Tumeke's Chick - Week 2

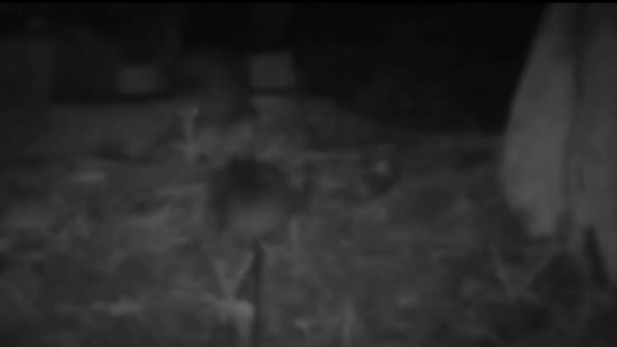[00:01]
It's a week since we first saw Tumeke Junior and we're happy to report that he's doing wonderfully well.
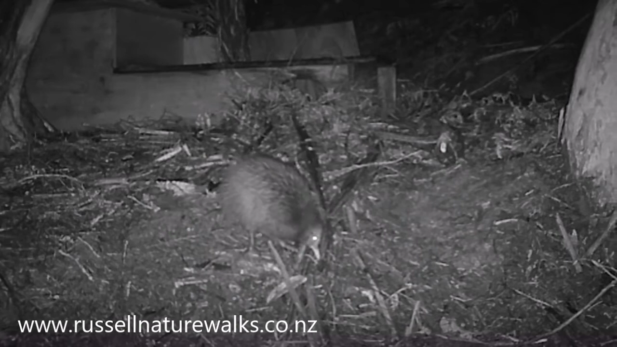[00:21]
He now knows exactly where Home is.